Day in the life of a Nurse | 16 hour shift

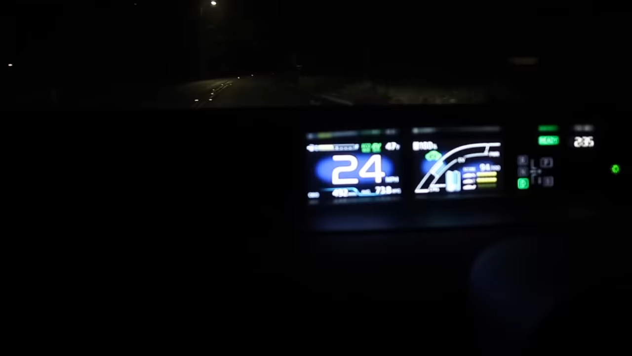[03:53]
I guess the good part about going to work at 2 a.m. is that there isn't any traffic.